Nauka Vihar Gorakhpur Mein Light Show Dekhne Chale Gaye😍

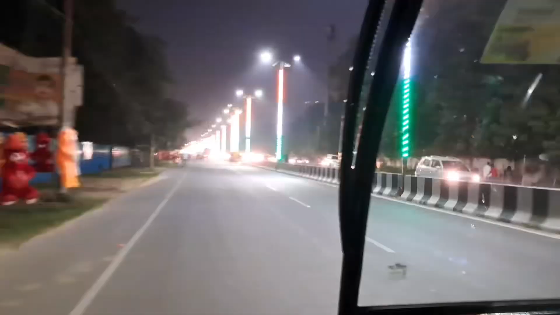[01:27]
लिया है पूरा शहर में गिंते आता है यहां पे five star hotels भी है और
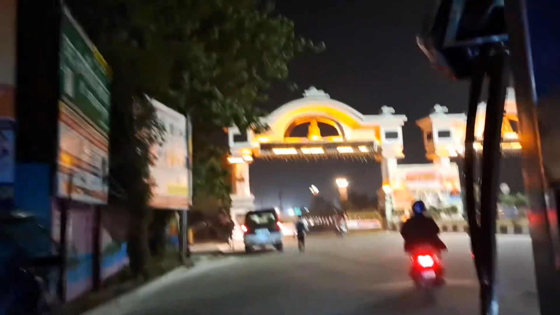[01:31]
यह रहा गाइस entry point बहुत ही सुन्दर बनाया हुआ है मतलब tourist के attract करने के लिए बहुत ज़्यादा जबरदर
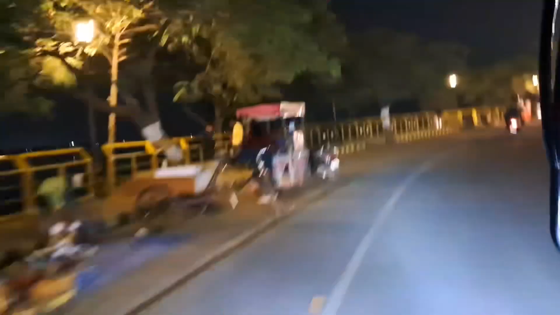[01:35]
बनाया हुआ है इसको मैंने आपको बहुत पहले एक vlog में दिखाया होगा अलड़ी लेकिन आज वहां पे वापस से हम जा रहे और यह रहा दोस्तो